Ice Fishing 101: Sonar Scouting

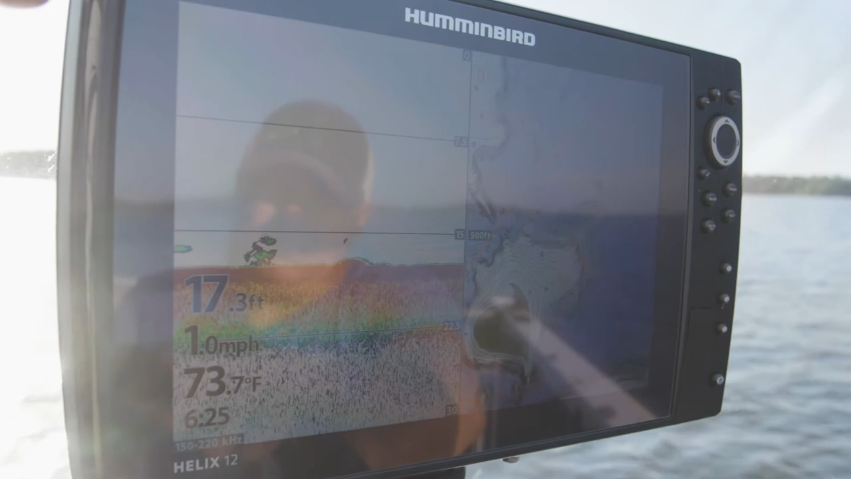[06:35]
On screen: depth 17.3 ft, water 73.7°F, speed 1.0 mph
think that's where a good spot to set up is going to be especially for the early
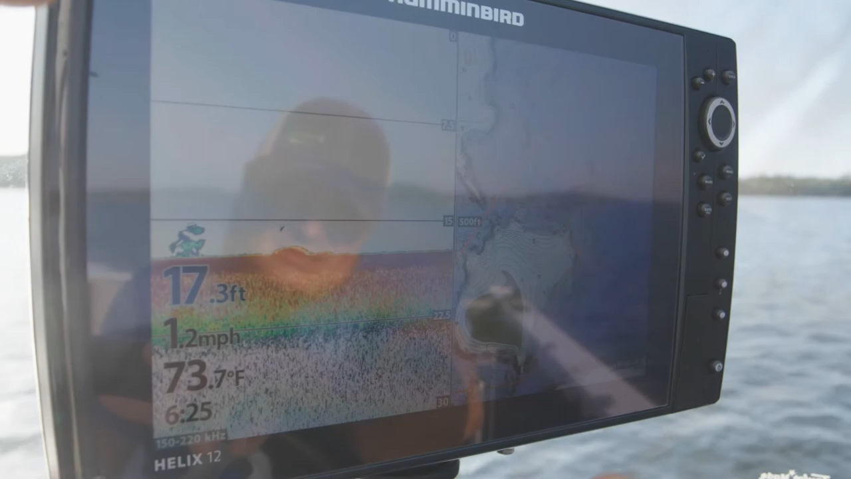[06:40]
On screen: depth 17.3 ft, water 73.7°F, speed 1.2 mph
season walleye that we're going to find out there and there we can start to see those weeds develop